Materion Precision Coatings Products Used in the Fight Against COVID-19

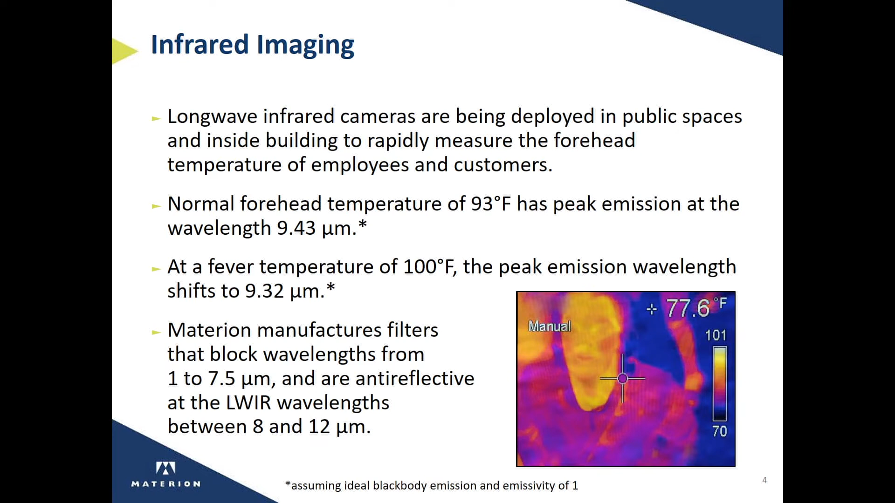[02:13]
On screen: spot 77.6°F
yet are highly transmissive in the long wave, including the wavelengths of 9.3 to 9.4. Our long wave filters typically are highly anti-reflective between 8 and 12 microns. Our long wave infrared filters are vital for the function of uncooled bilometer detectors that are built into the infrared camera that enable it to accurately and precisely measure forehead temperatures. These infrared cameras will proliferate throughout public spaces
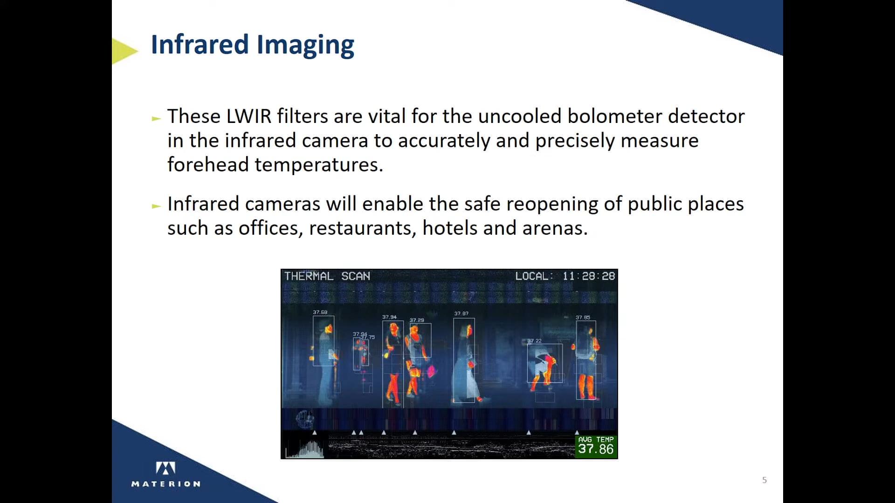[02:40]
over the coming months in order to enable the safe reopening of offices, restaurants, hotels, and arenas. Materion's long wavelength infrared filters are critical for many other thermal imaging applications. For example, maritime cameras allow the captain of the ship to see through fog. Security and surveillance, which enables nighttime surveillance of an area.